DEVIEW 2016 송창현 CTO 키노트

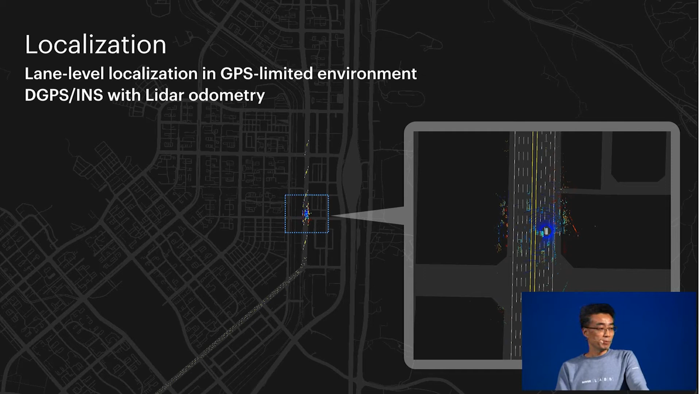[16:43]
GPS가 잘 잡히지 않는 쪽에서도 도심에서도 스스로 레인별 지도를 만들면서 다닙니다.
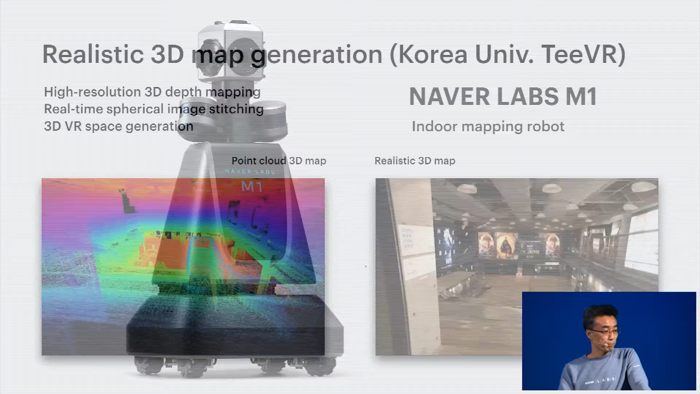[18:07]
Photorealistic한 3D 실내 지도는 국내 최고 기술을 가지고 있는 고려대 도락주 교수님과 협업을 하고 있고요. 오늘 11시 세션에서 들을 수 있었습니다.